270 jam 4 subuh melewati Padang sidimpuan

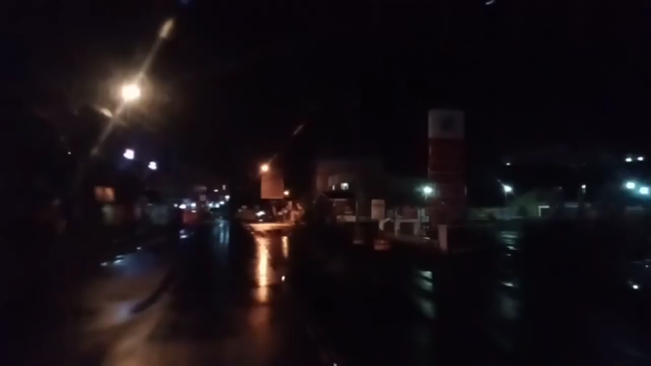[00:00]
Assalamualaikum warahmatullahi wabarakatuh. Selamat pagi sahabat semua. Sekitar jam 4 subuh kita berada di Padang Sidimpuan. Ini kalau kita ke kanan ini teman-teman ke Sipolga.
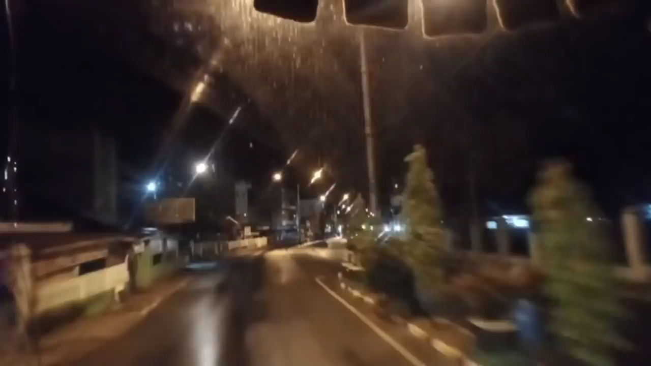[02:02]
Mulai kita akan merapat di loket LS Padang Sidimpuan.